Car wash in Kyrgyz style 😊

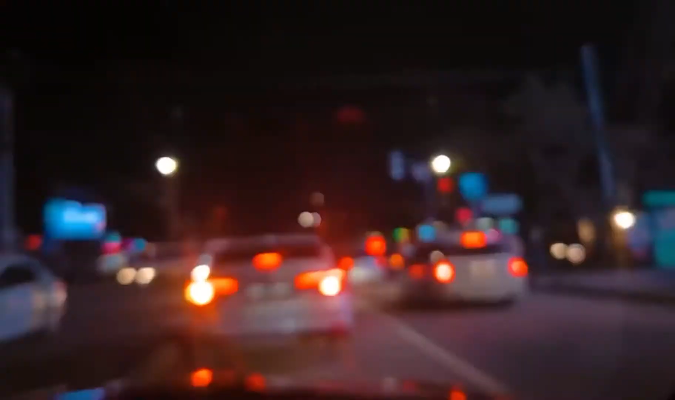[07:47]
आप लोगों को सीन दिखाता हूँ, बिल्कुल रात हो गई है, ये देखिए अंधेरा हो गया।